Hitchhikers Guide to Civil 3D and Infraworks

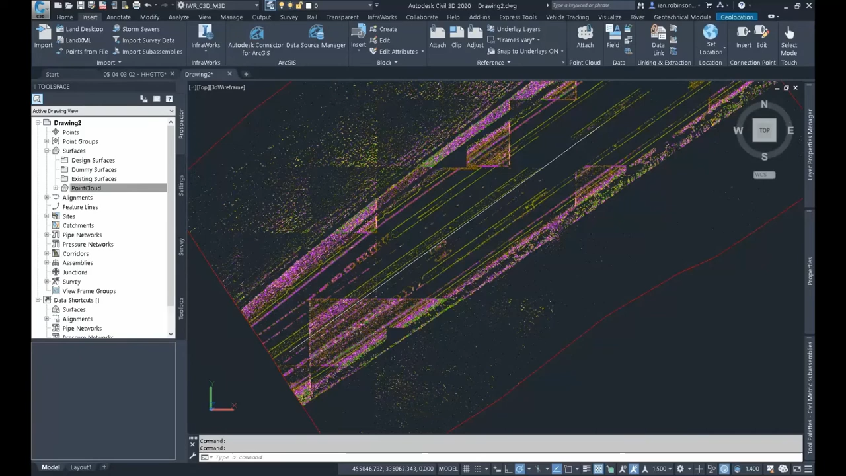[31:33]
the border that'll be a bit better wouldn't it let's have a look
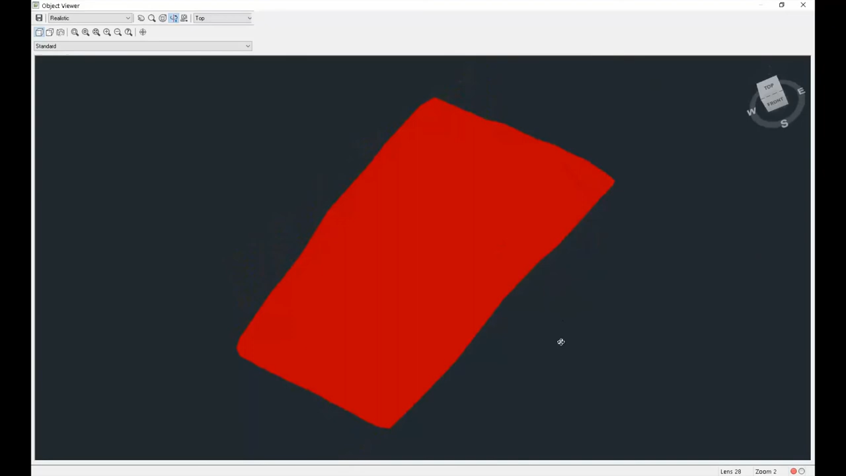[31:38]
and there we are so there's our our surface as well in here so you get a classified point cloud and you get a surface as well or you can create a surface a lot easier because it's taking out all the vertical
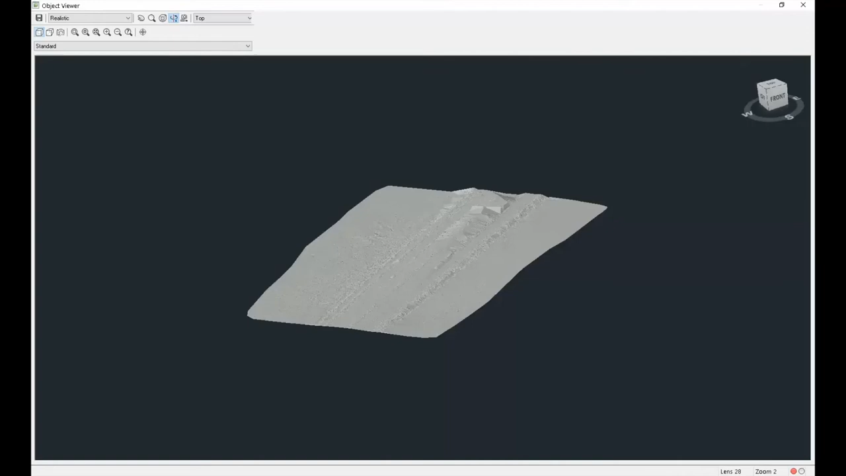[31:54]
points all the vertical features are all gone so it's much much better right following on from the point cloud theme
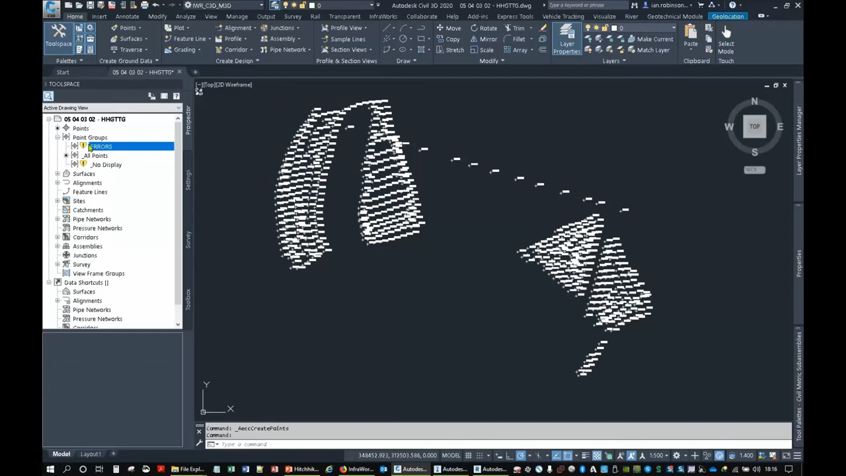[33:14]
find all the errors i can just update that and they've turned red perfect